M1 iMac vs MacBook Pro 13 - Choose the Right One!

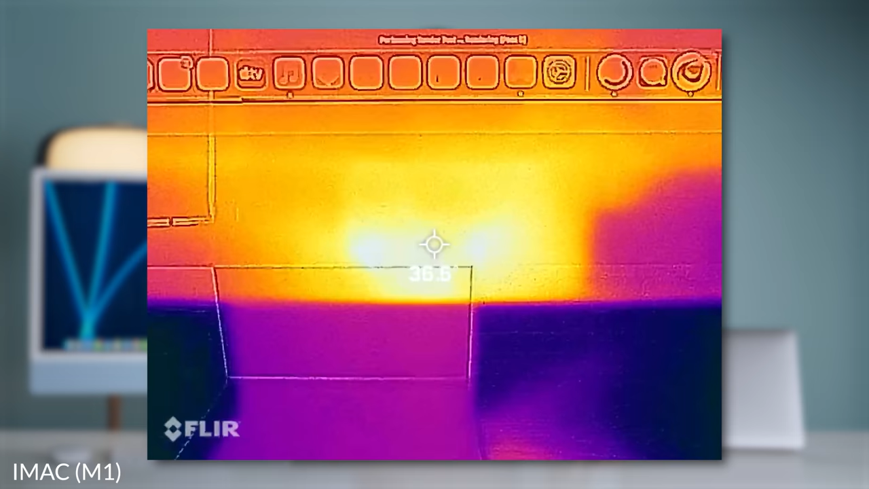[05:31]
Only 38 degrees on the iMac and only 40 degrees on the MacBook Pro 13. If you were to think back to the Intel Macs or even Intel or AMD laptops today,
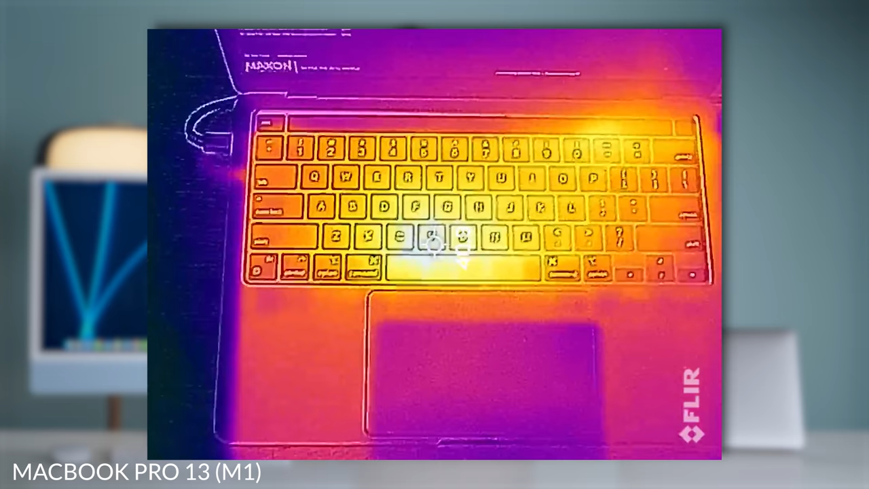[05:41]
those CPUs get up to 100 degrees Celsius, hot enough to cook yourself a nice breakfast.